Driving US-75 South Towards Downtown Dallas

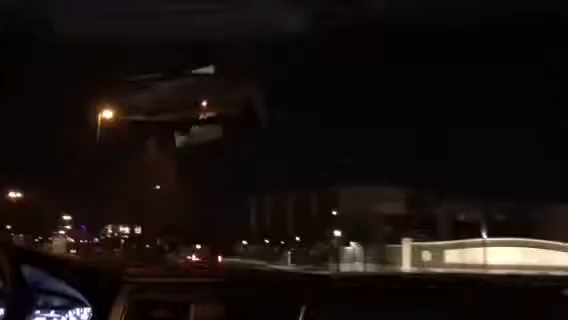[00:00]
I just don't judge anybody. Oh, why? We're driving, I, sorry, US 75 towards downtown Dallas. What a light. The lights aren't on. There we go. This way? Yeah. Do you know how to get back? Yeah. Hey, figure out what you want for dinner. Let's go get dinner. What are you hungry for, Trina?
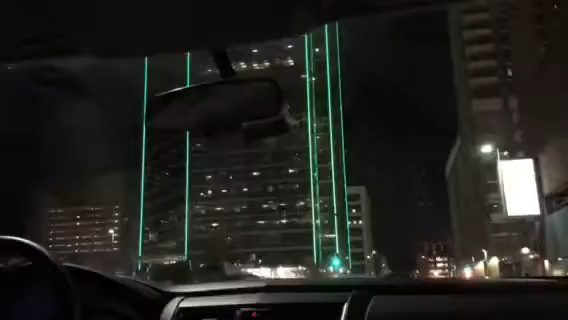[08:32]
Oh, there's that McDonald we went to. We'll go back that way. Let's just go there. Yeah, but let me get rid of her ball. Tina, I don't know where it is. It's by our hotel. No, we see it from our hotel.